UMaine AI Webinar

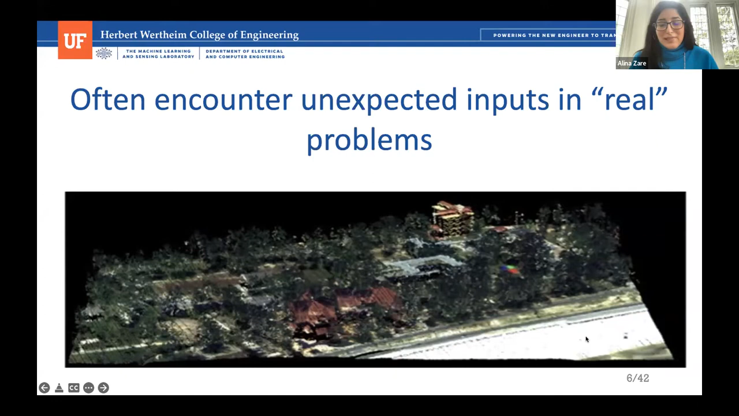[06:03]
So this is a hyper-spectral and LIDAR data set we collected over the University of Southern Mississippi in Gulf Park. And we were doing target detection there. And there's many things in the scene that we walked through and we labeled and we documented. And there's many things that are unexpected. And quite honestly, we don't know what they are, even as people looking at the data. Okay. And certainly is true with the machine learning systems we developed.